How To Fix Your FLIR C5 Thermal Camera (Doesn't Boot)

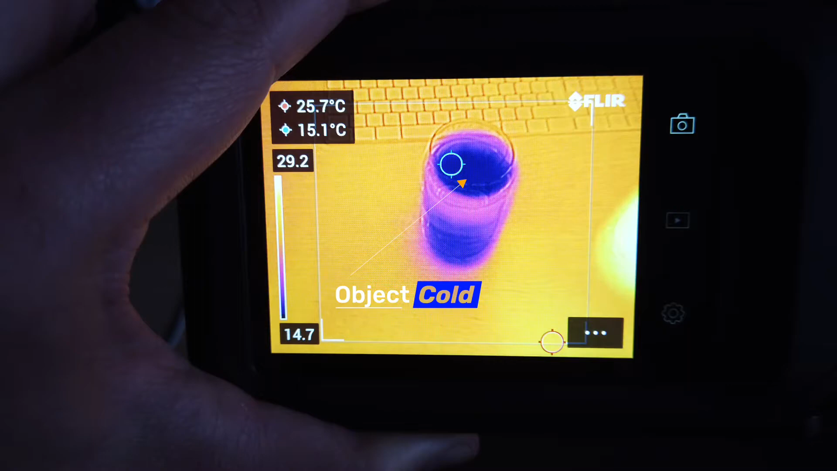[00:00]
The power of seeing the unseen, that's the magic of the FLIR C5.
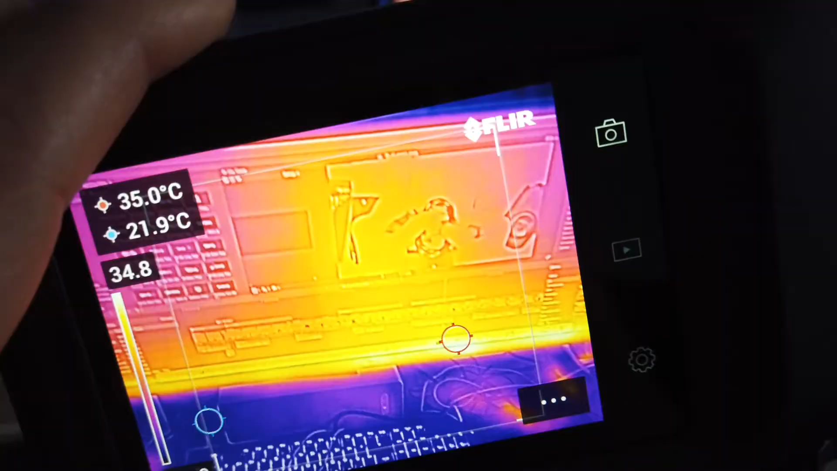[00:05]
On screen: min 21.9°C
But what happens when this magic is interrupted? Let's see what's inside the package.
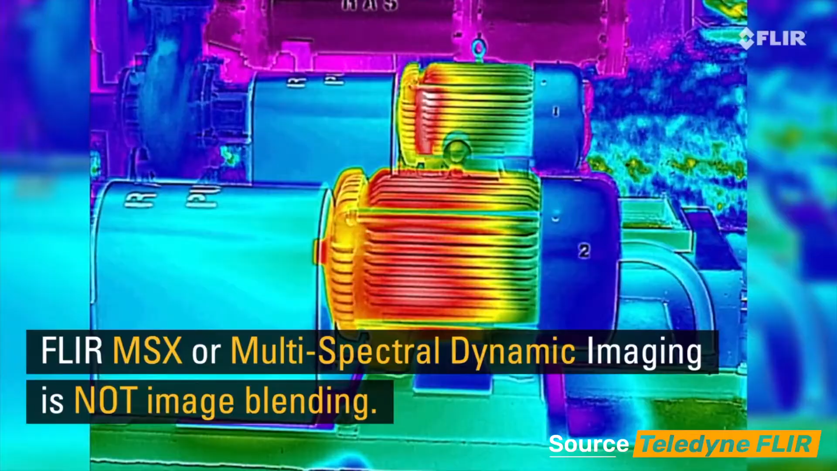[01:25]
Merging thermal details with its visuals offer a richer viewing experience. Time to power down the camera.
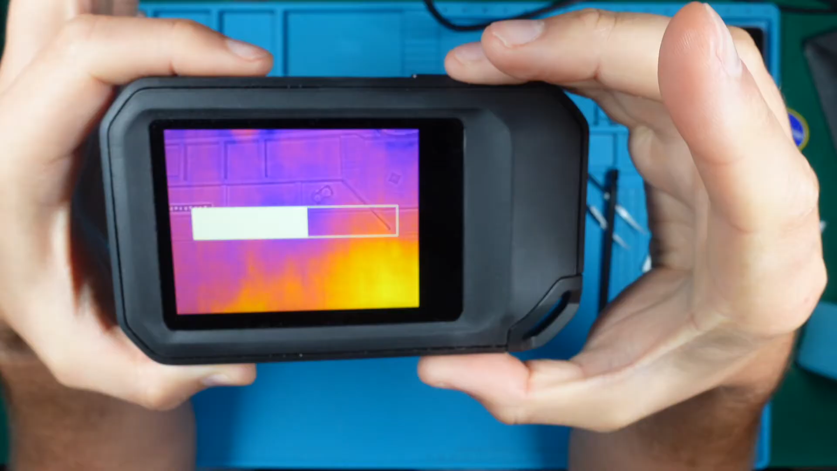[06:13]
There's the thermal image. Nice. Let's turn it off and see if it restarts without a hitch.
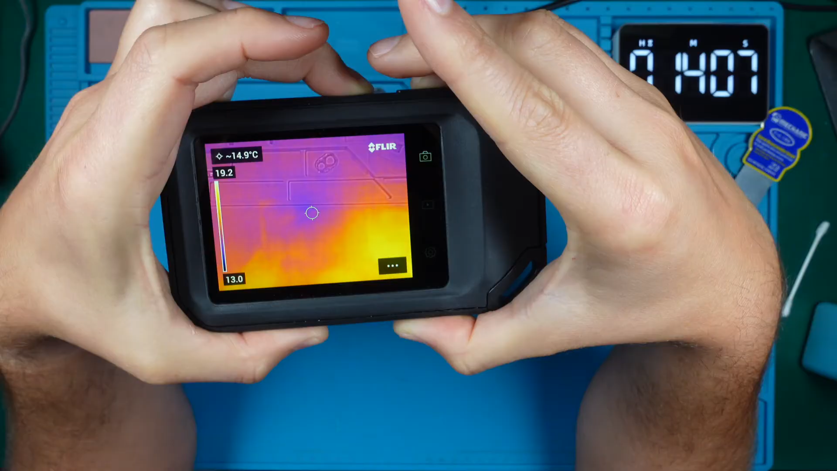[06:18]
But before that, let's quickly put it back together.
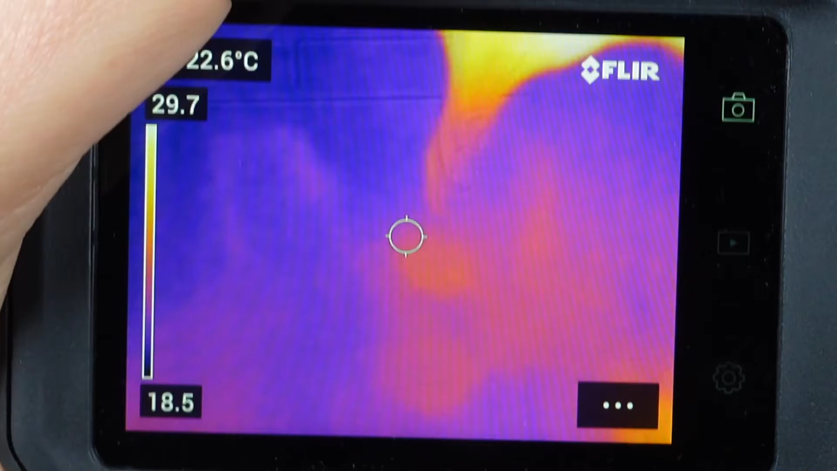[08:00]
Taking a brief moment to enjoy the visuals. Moving on to the firmware update using the cameras built in Wi-Fi.
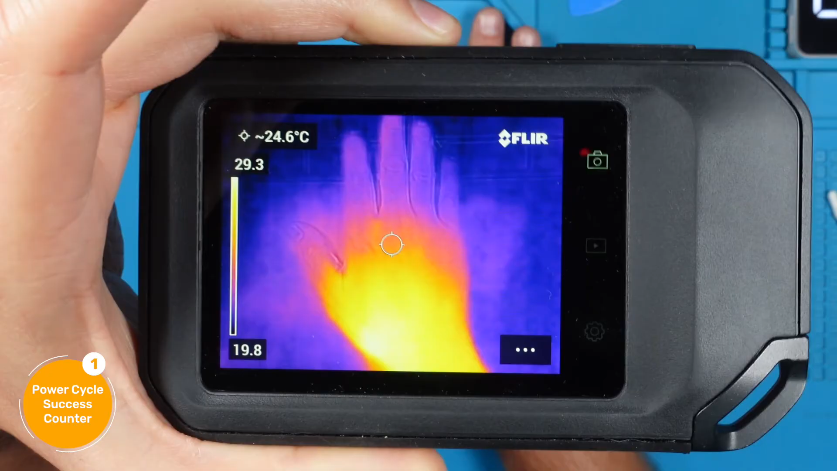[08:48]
On screen: spot 24.6°C
Warmer areas like my palm show up bright, while cooler parts like my fingers appear darker.
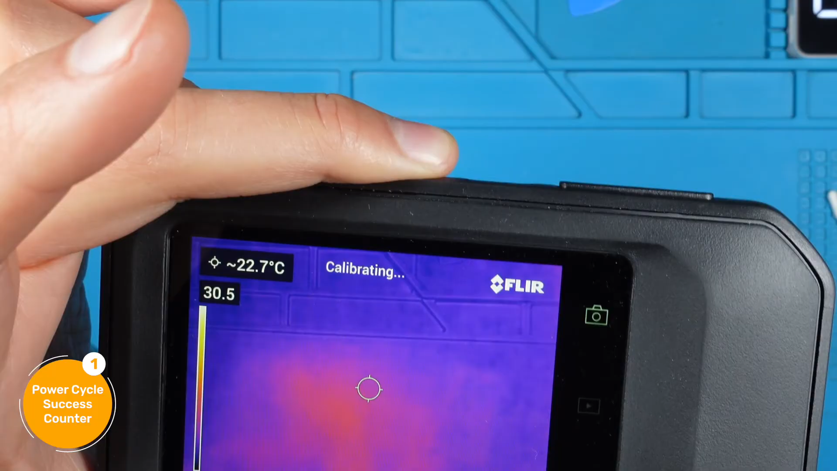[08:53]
It's a clear way to distinguish temperature differences. Let's power up the soldering iron and see its thermal signature.
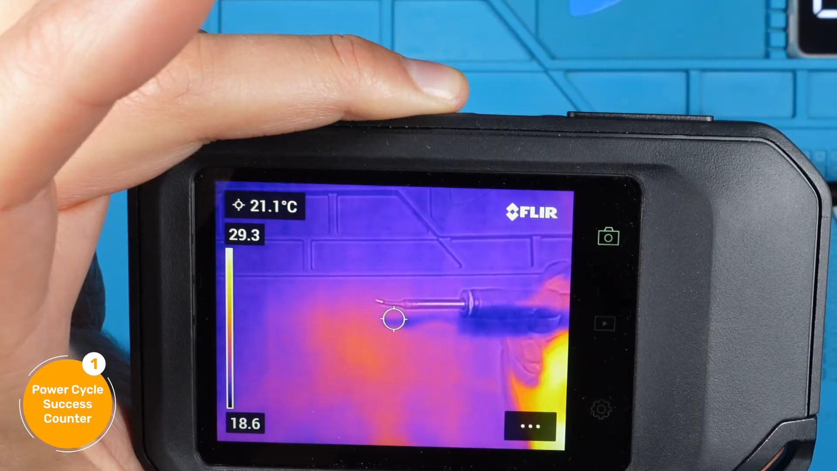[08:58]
On screen: spot 21.1°C
We can easily spot the hot bright areas and the cooler colors around them.
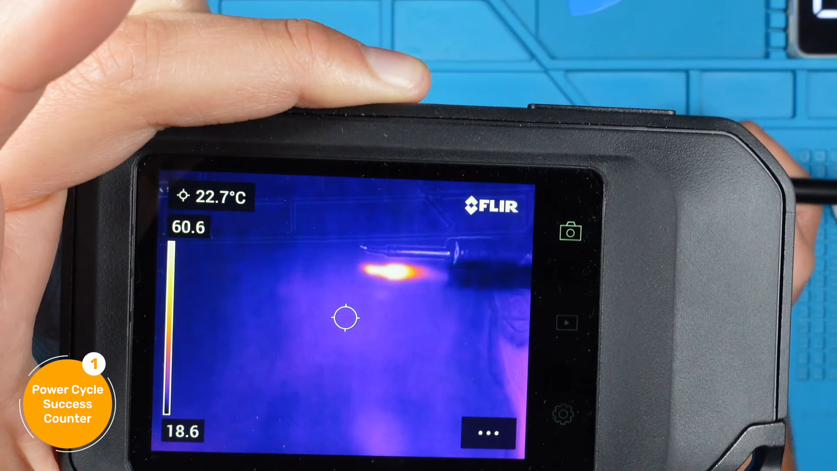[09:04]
On screen: spot 22.7°C
However, the thermal image isn't perfectly aligned with the regular camera.